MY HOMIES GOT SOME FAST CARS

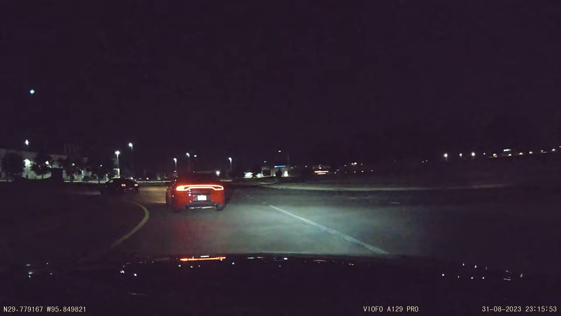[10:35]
Technically, we're not really in the city limits. We're in Katy right now. This is the Katy area. It's a greater part of Houston, if you want to call it that, but it's so big, bro. I don't even think I've ever been over here like that.